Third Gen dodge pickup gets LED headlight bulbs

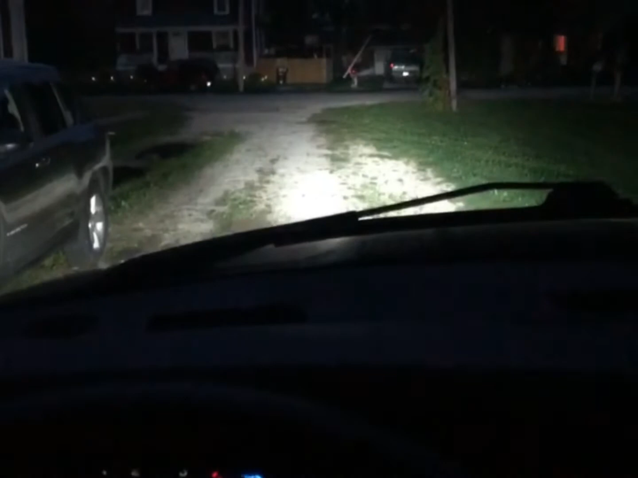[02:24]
that's a pretty good range of vision not too shabby all right i would say these were definitely a success